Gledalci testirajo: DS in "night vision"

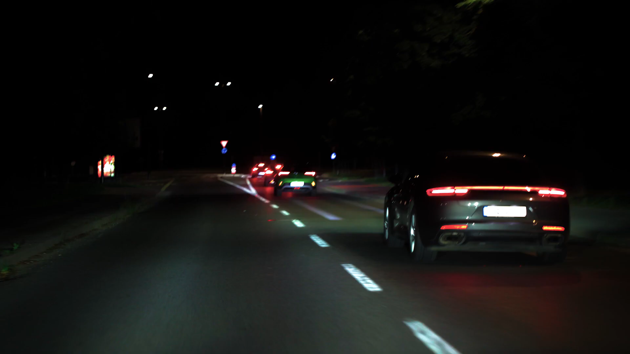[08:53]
V koloni pa je bi tudi en prav poseben Porsche, s posebnimi konceptnimi žarometi,
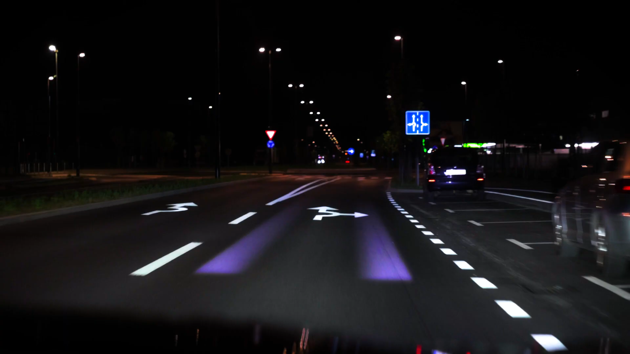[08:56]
ki bodo funkcionalnost digitalnih luči približili tudi cenejšim avtomobilom.